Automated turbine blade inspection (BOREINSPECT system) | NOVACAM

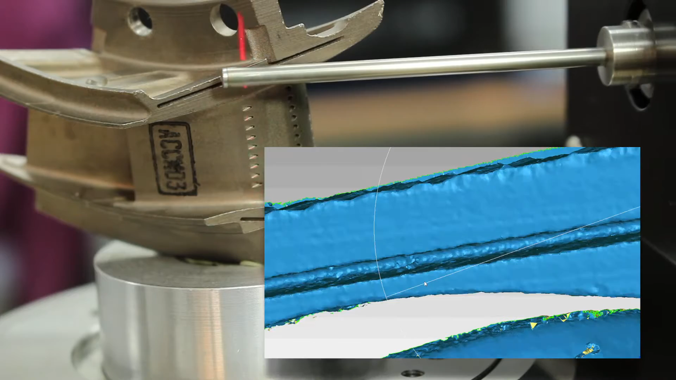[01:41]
From the 3D view, you can analyze tolerances and set datum alignment.
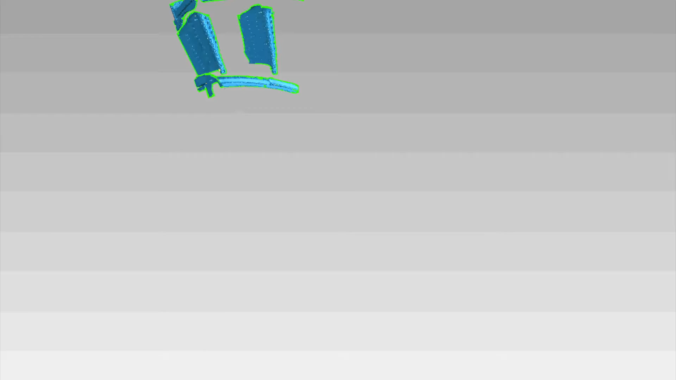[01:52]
In turn, you will be able to detect, up to the micrometer,
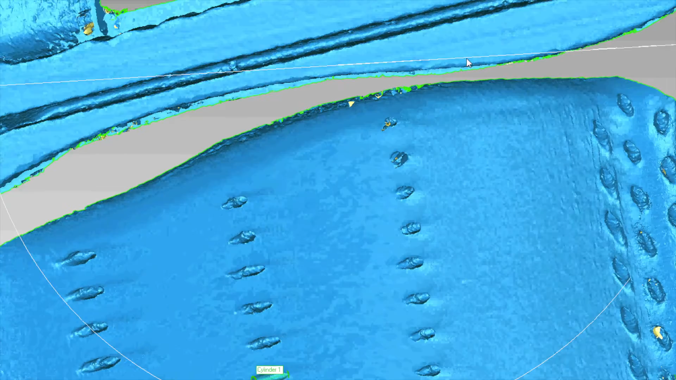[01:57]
any dimensional or surface defects, as well as any issues that could affect turbine efficiency.